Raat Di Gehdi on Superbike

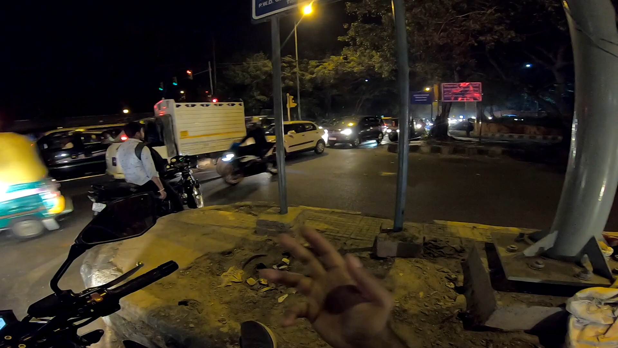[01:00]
10 मिनट हो गए रेड लाइट पे खड़े हैं,
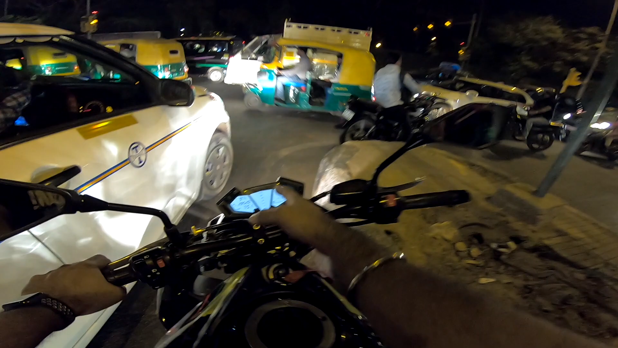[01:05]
यहाँ पे फ्यूल की बत्ती चमक रही है और हमें एहसास दिला रही है कि भाई साहब चलो मेरे भाई।
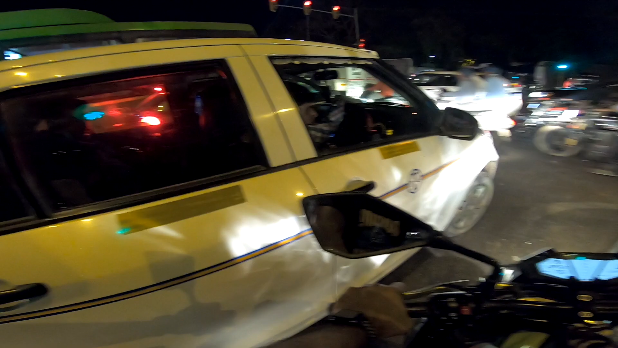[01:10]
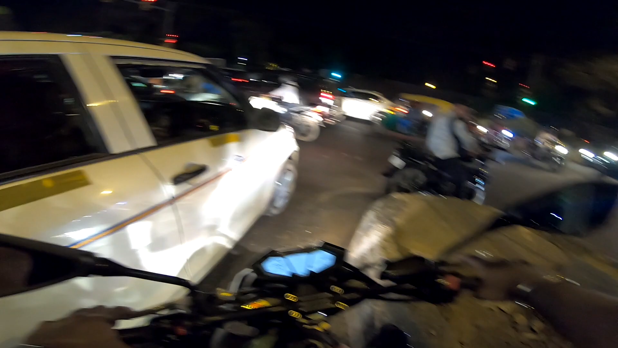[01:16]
He got scared. I was just telling him that बत्ती हो गई है ग्रीन।
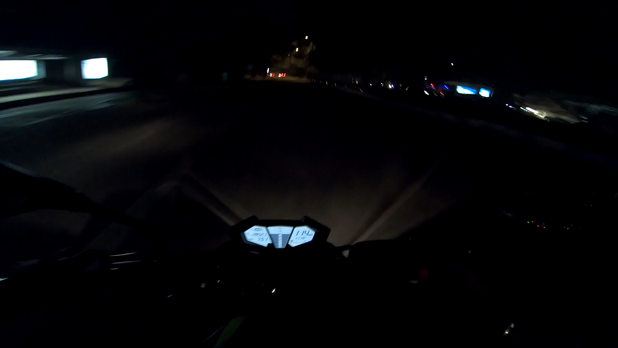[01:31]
मीठा मीठा साउंड एंड खाली खाली रोड। लेट्स हिट द पंप।
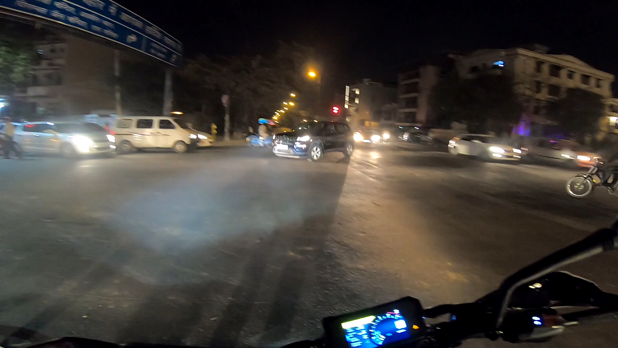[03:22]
अच्छा वाह वाह क्या बात क्या बात क्या बात।
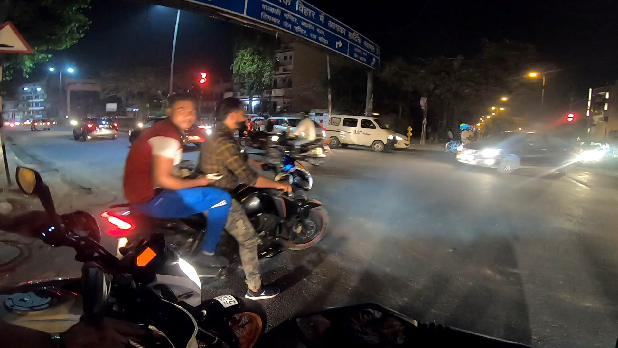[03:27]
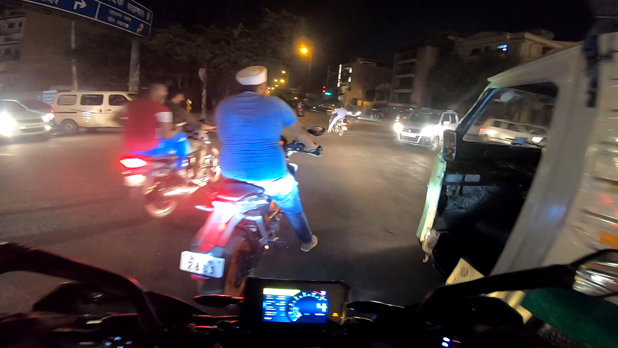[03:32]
ऐसा भी होता है दोस्तों, ऐसा भी होता है, रेड लाइट पे कुछ लोग मिलते हैं कबूतर बेच रहे होते हैं। वाह मैन वाह, 2100 रुपये का जोड़ा, यूनिक थिंग एक्सपीरियंस ऑन अ रेड लाइट।